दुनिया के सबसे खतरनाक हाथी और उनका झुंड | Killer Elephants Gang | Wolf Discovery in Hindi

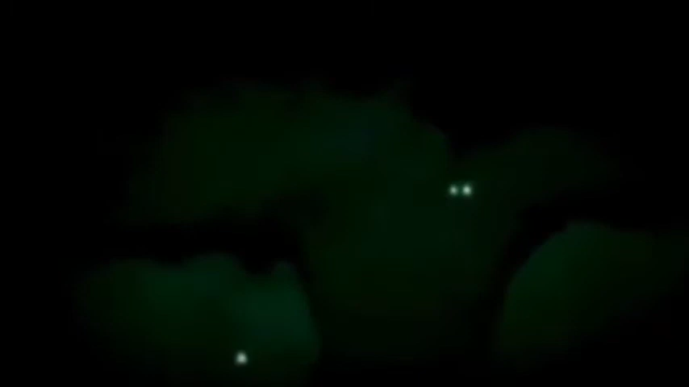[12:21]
सिर्फ अंधेरा ही ऐसी उलझन पैदा कर सकता है। शेर संभावित शिकार की तलाश में है।
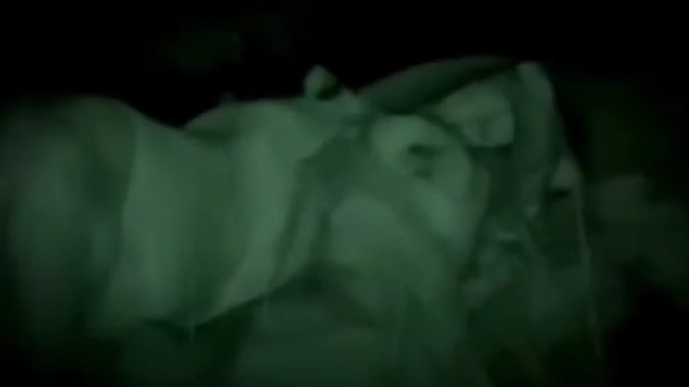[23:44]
रात के समय भी शेर लगातार ठूंस ठूंस कर खा रहे हैं।
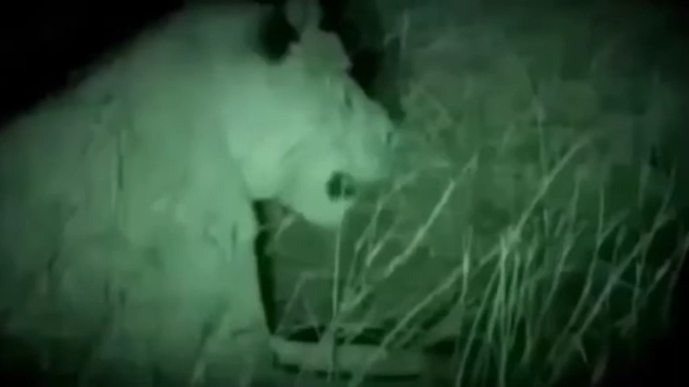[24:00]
ये शेरनी अपने 6 सप्ताह के बच्चों के साथ लौटी है।
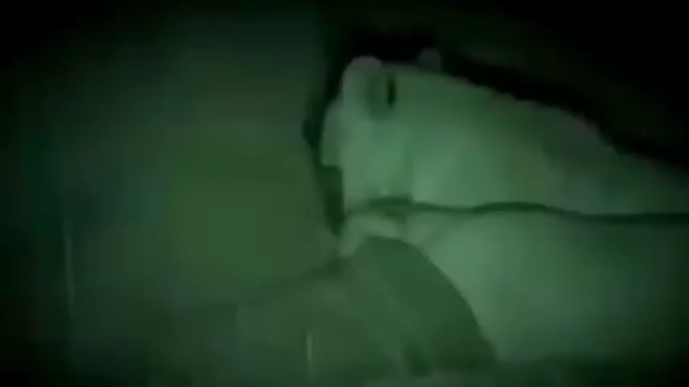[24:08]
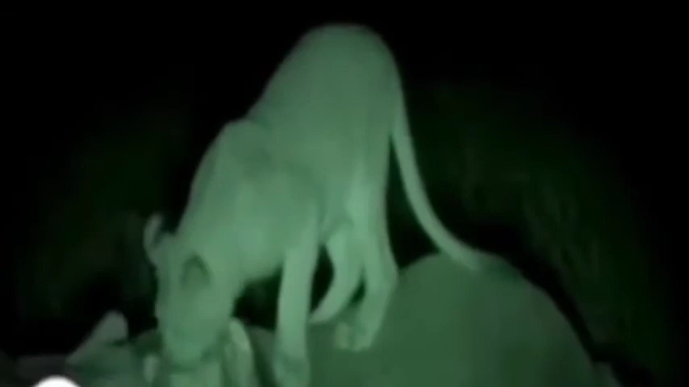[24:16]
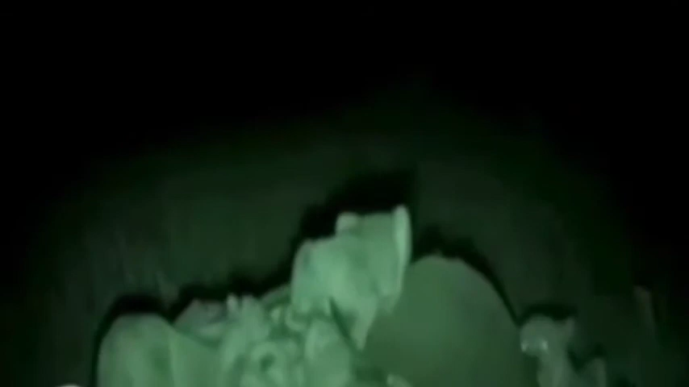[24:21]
खाते समय शेर बहुत आक्रामक होते हैं।
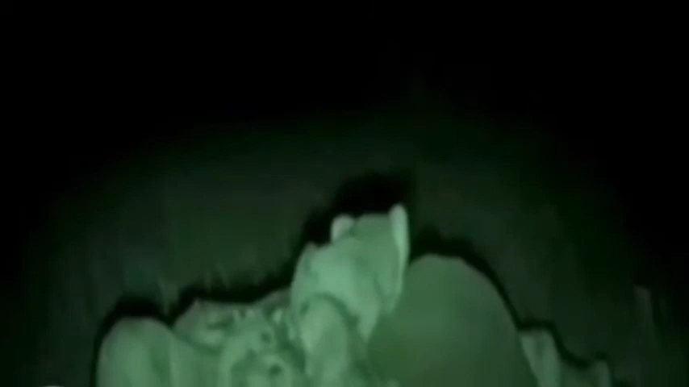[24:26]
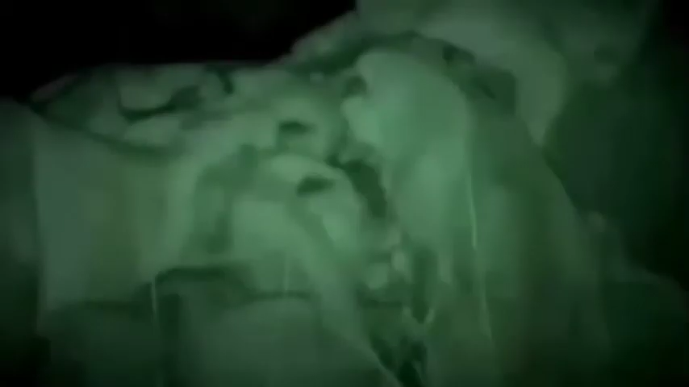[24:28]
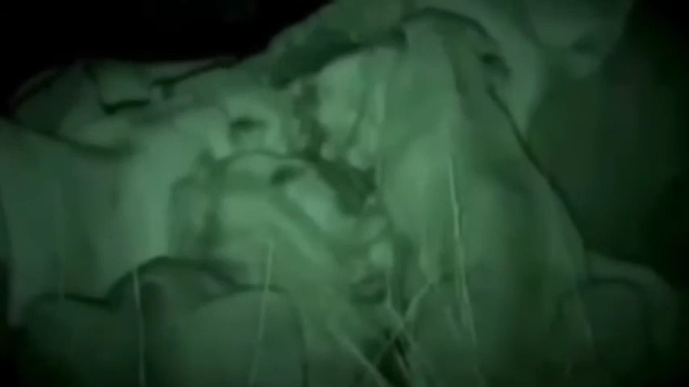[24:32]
शेरनी अपने बच्चों के साथ बहुत सावधानी से पास आई। यहाँ के झगड़े में शावक आसानी से मारे जा सकते हैं। दबदबे और अखड़पन के प्रदर्शन के बाद इसे खाने का मौका मिल गया। ब
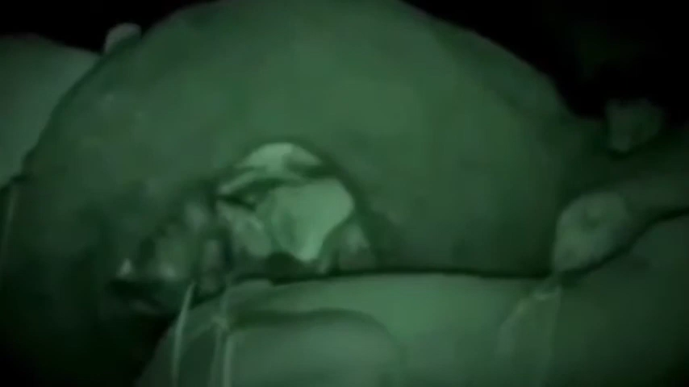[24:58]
बच्चे बहुत धैर्य से अपनी बारी का इंतजार करते हैं।
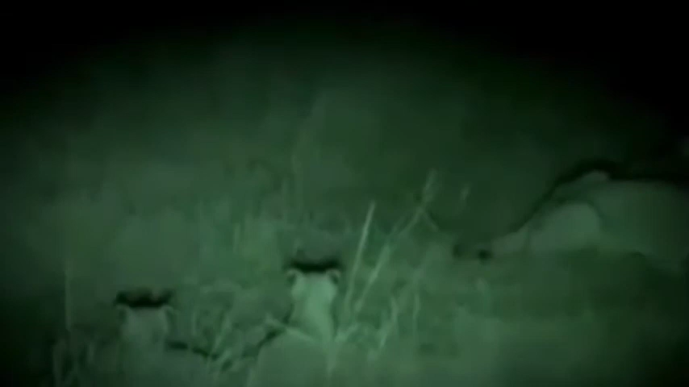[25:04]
इसमें कई दिन लग सकते हैं। अंधेरे में कुछ आंखें इन्हें देख रही है। गैंग ने आखिरकार अपने नुकसान को स्वीकार कर लिया है,
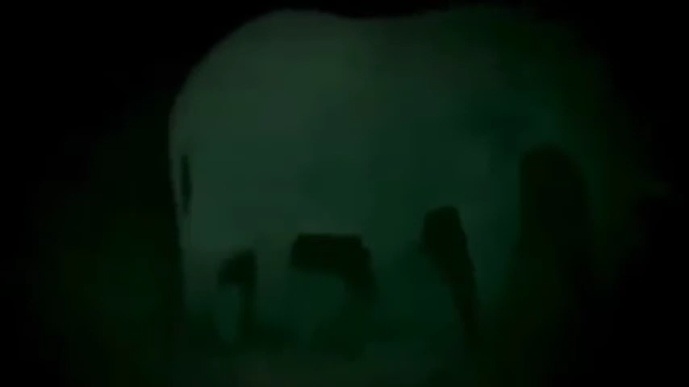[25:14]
लेकिन इससे इनका दुख कम नहीं हुआ है। शेरनी सुनिश्चित करती है कि इसके बच्चे सुरक्षित।
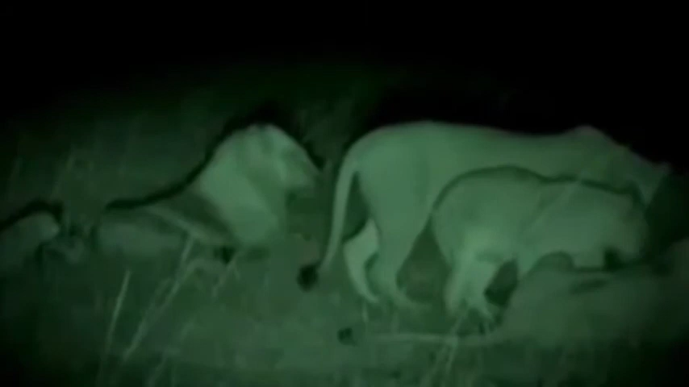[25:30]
शेरों के झुंड की आक्रामकता ने हाथियों को परेशान कर दिया है। ये सबके लिए बहुत तनाव भरी रात होगी।
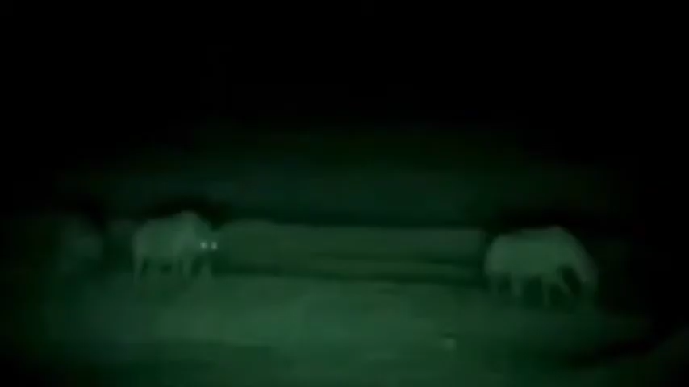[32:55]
इनके खाने के बाद यहाँ कुछ नहीं बचेगा, हड्डियां भी नहीं।
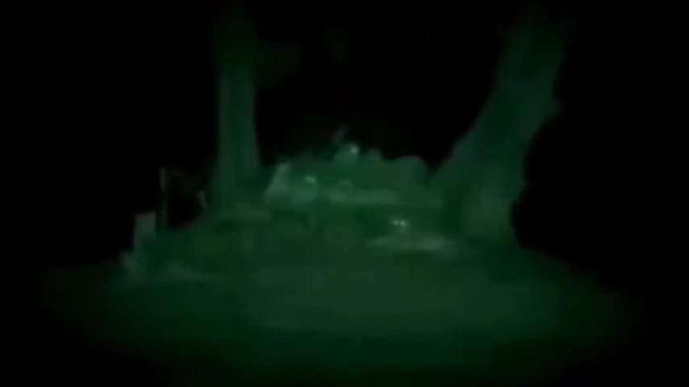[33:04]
शेर किनारे बैठकर सब कुछ देख रहे हैं, लेकिन हाथी नहीं देख सकते। खासकर मुखिया माता।
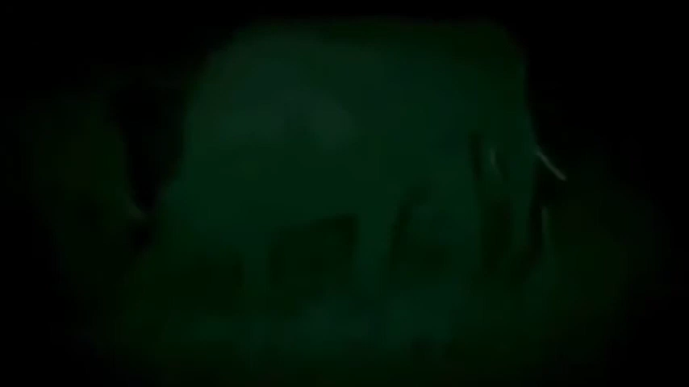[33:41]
अलविदा, ये बहुत मुश्किल अलविदा है।
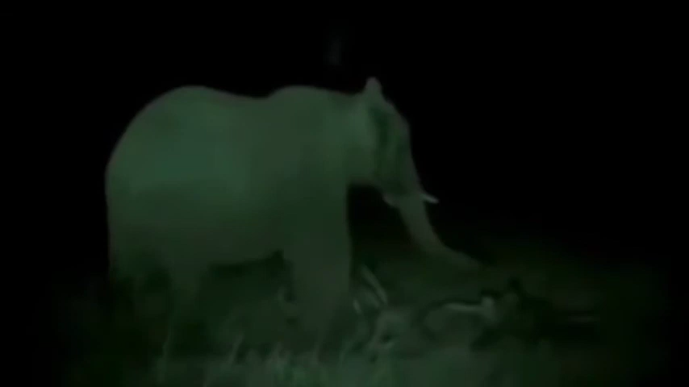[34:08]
यहाँ शोक मनाने के लिए कुछ भी नहीं बचा है और ये मुखिया मादा के बच्चे को ढूंढने में भी नाकाम रहे हैं। हाथियों के गैंग ने काफी कुछ ढेला है, लेकिन अब वक्त खत्म हो रहा है।
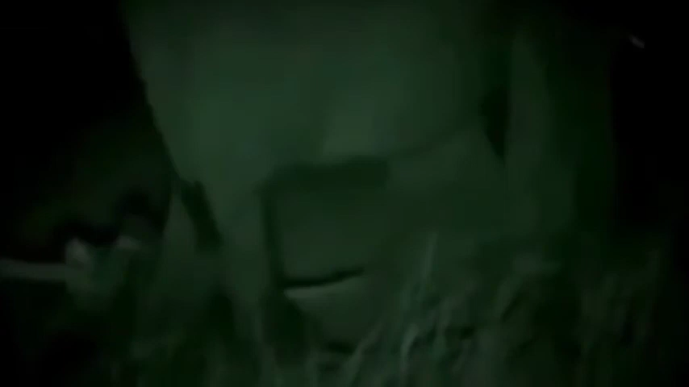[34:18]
अभी इन्हें काफी फासला तय करना है। अब यहाँ से रवाना होने का वक्त है।